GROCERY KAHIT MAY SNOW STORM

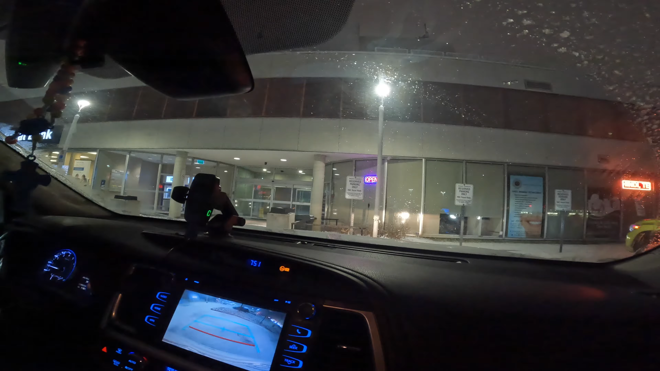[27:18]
Tapos ayan, magiging very ano na.
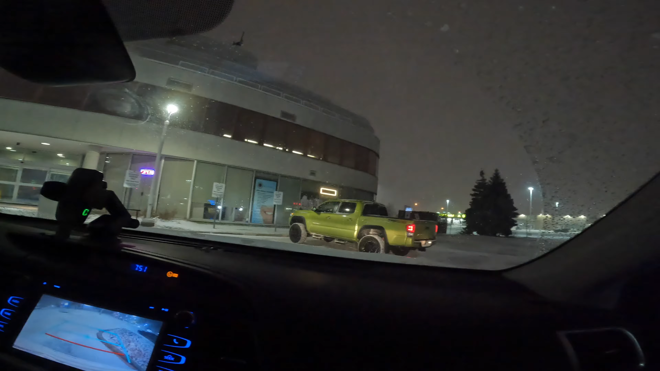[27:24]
Ayan, very strong yung wind, very cold outside. Yung snow naman, hindi naman masyadong kalakasan. Pero kung hindi ito
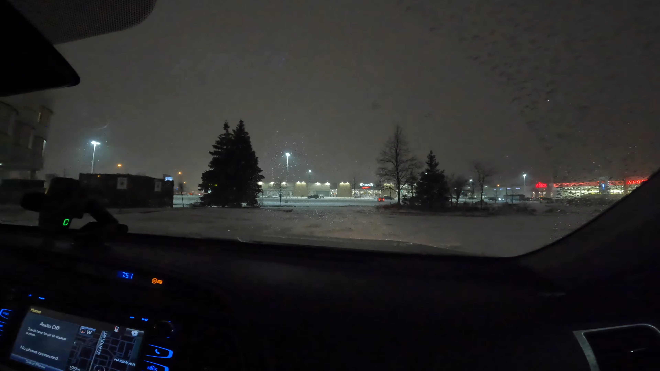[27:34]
mag-stop hanggang ano ba yun? Hindi mag-stop hanggang bukas. Kasi they're announcing 10 to 15 centimeter. So it might be more or less. Hopefully, magiging ano. Tapos ano. Hope na gustuhan nyo ang vlog kong ito. Pero marami pang ilalagay yung asawa ko kasi mag-aano pa to siya, magbibigay pa siya every now and then sa kaganapan sa labas sa stone.